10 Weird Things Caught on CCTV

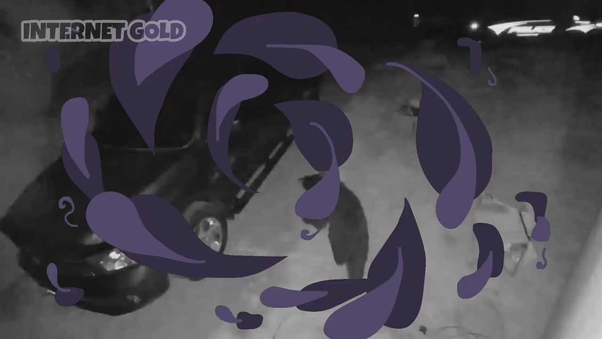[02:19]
There's footage of a smart bear here just breaking into a Mustang or whatever it is. He thought he saw some hula hoops inside. But I'll be damned if I don't try this door out. If I find out this door was unlocked, I'll be kicking myself later. And lo and behold, he got the giant bovel hula hoops. So the fella at the bar thinks the barman is having a little intimate moment down there.
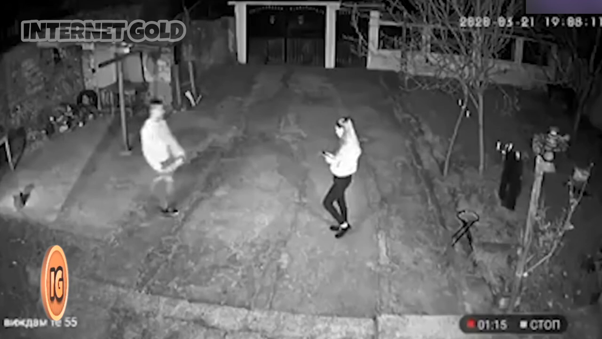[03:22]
This fella's asking a girl out. It's dark. She's like, oh, what? Where are you? Oh, no. Oh, I don't know. Where are you? I can't see you. Robber comes along. Nick's her phone. She's like, help. Get him, please. Girl's like, oh, my leg really hurts.